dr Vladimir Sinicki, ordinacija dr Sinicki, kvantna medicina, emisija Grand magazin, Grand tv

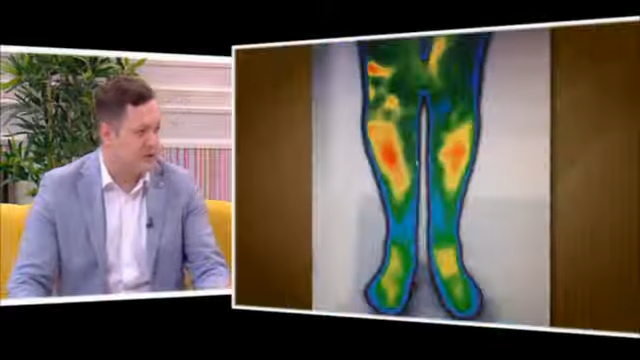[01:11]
kolonoskopija, također vide si jetra, slezina, bubrezi. Možemo i da vidimo sada na ilustracijama fotografija. Ništa nije bolno, kao što rekao smo, jako kratko traje, je li tako?
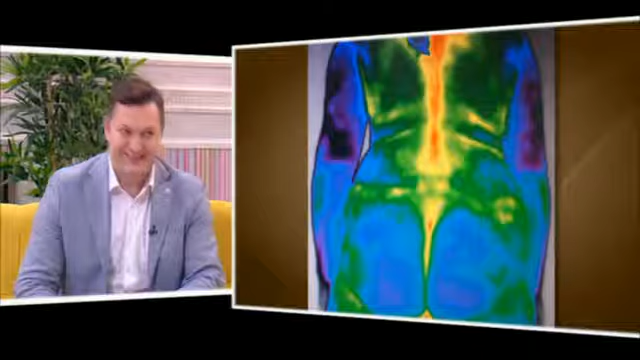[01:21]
Tako je, tako je. Ovo su slike termovizijskog skenera, gde se vidi ovde spazan paravertebralne muskulature, evo ovde postoji spondiloza, vratne kritme. To je ušte crveno, znači, to bi trebalo da je najtopliji organizm u tom kratku.
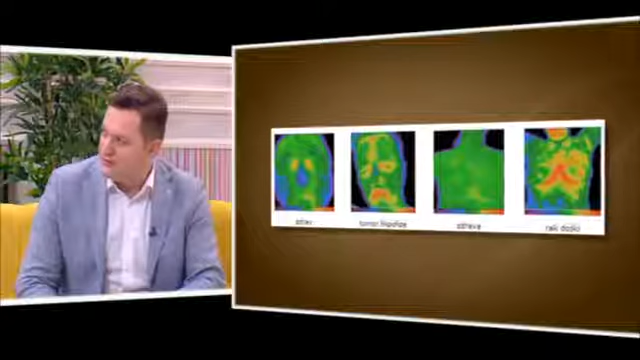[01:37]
Tako je, ovo su, da sve snimke ovde postoji promjena, to je tumor hipofize,
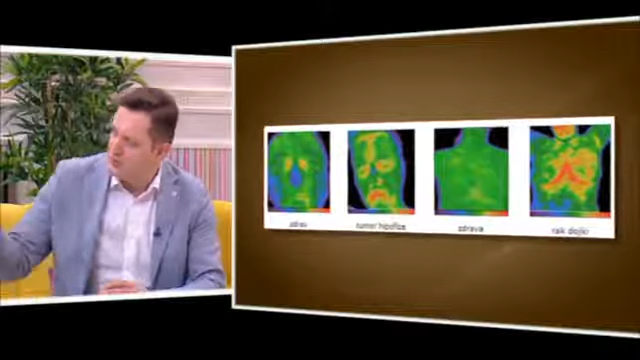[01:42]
a na ovom drugom snimku vidimo zdravu dojku, kako izgleda, sad je već prošlo, a ono je bio... Znači, vi možete da vidite upalu žučne kese, možete da vidite rak pankreasa, možete da vidite viruse, parazite, sve živo, bakterije.
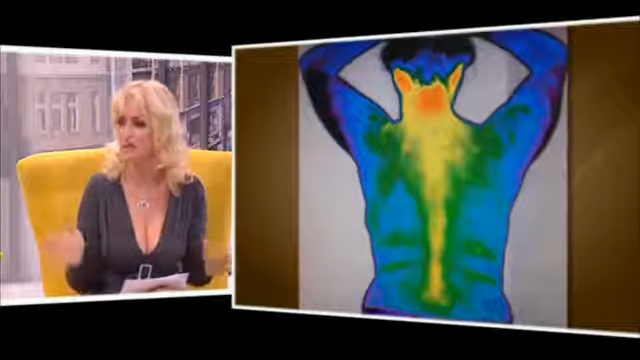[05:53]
Kakva je situacija sa termovizijskim skenerem?
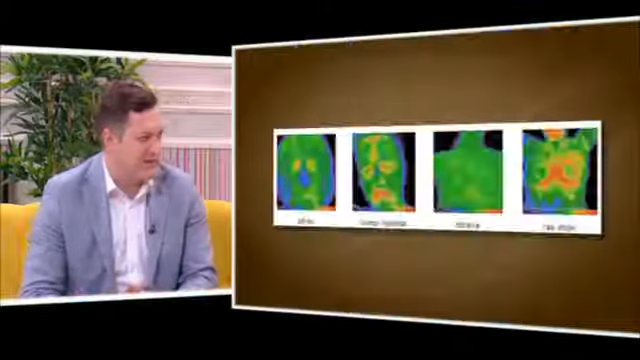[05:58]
Ne može nikako da ozrači termovizijski skener zato što on u stvari upija toplotu tela.
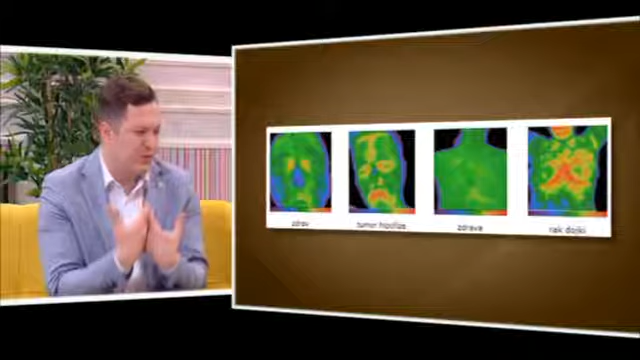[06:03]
On snima u stvari. Da se samih ćelija organizma, tako da nema nikakvog zračenja i nikad ovaj pregled ne može da bude štetan.